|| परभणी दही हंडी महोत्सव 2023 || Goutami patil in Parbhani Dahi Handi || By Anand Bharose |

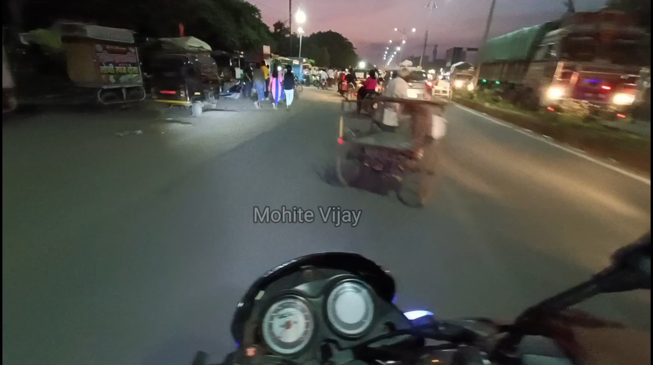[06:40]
एक्चुअली मुझे भी नहीं पता क्या हुआ है, ट्रॉपिक तो है तगड़ी। और भाई फटाफट से है ना इस ट्रॉपिक से निकल लेते हैं और चलते हैं अपने लोकेशन पे,
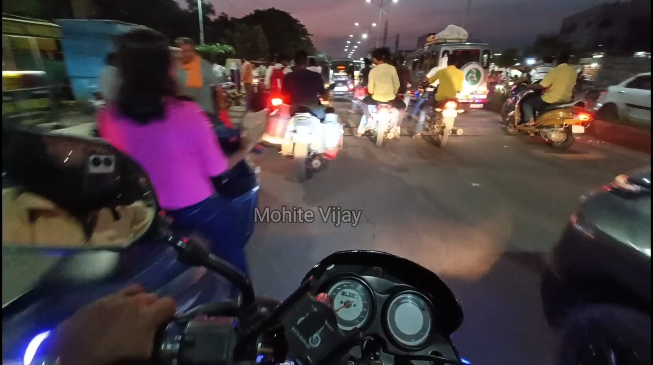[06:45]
जो कि दही हंडी का लोकेशन है वहाँ पे।